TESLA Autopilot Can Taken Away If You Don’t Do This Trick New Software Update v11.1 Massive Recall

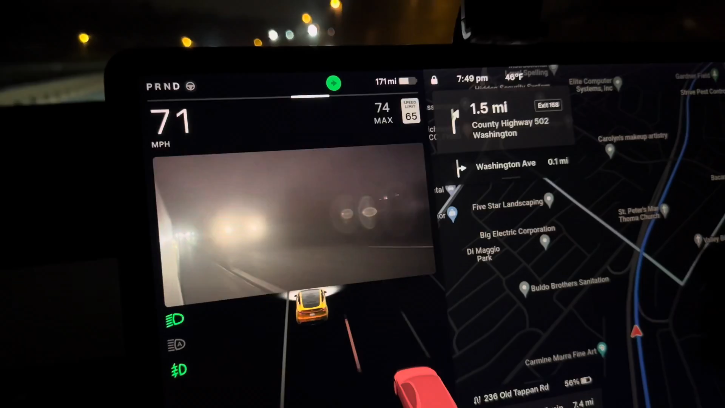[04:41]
See, that means it's on a blind spot, so when blind spot is gone, then you're good to go, so that's really nice. And then, if you try to move closer, I don't want to risk that, but then, I did one time, and it will beep at you with that red.
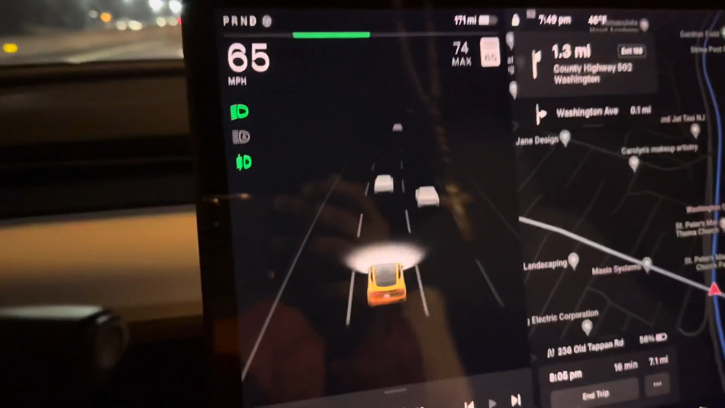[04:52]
So, it's a really nice feature, it's on the left, you can see, it's on the, you see, that's, it will come with the red lines,
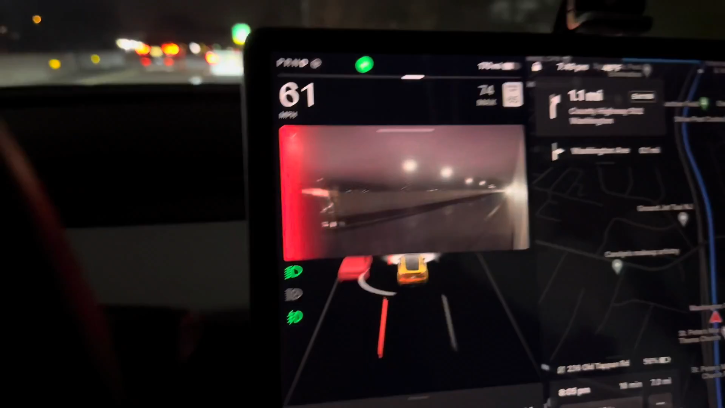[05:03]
and also the red, big red on the left or right,